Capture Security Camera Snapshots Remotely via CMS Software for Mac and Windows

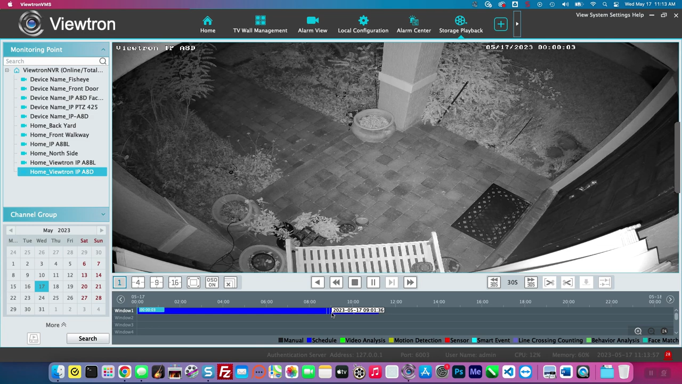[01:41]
Here's my front door camera and it's playing back video initially from last night. You saw it in infrared mode and those little green lines, I'm going to expand this to the green lines or better.